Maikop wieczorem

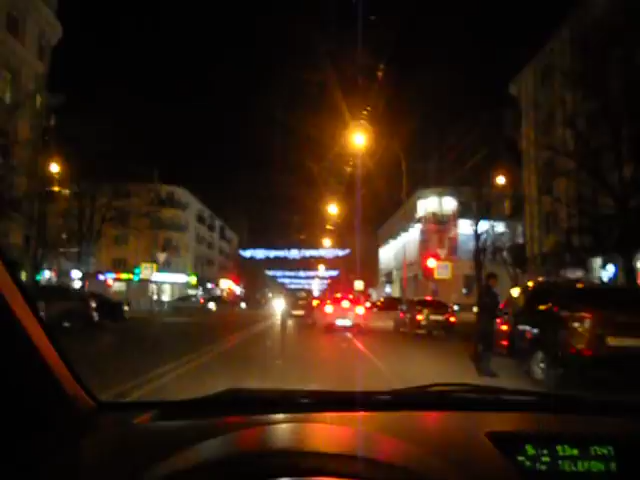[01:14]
А сейчас экономят Собирают Пластмассовую елку Сейчас мы находимся В самом центре города Это перекресток улиц Пролетарская Пролетарская И Краснооктябрьская Это считается самый центр города Здесь самая дорогая Арендная плата за магазины И так далее
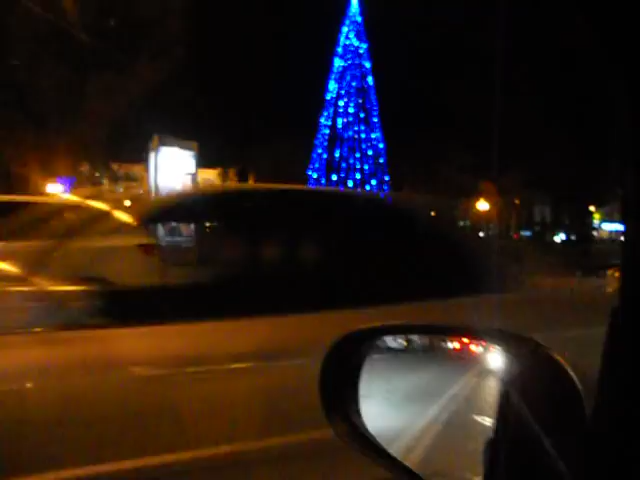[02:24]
Есть Это на площади Ленина И одна елка в горпарке И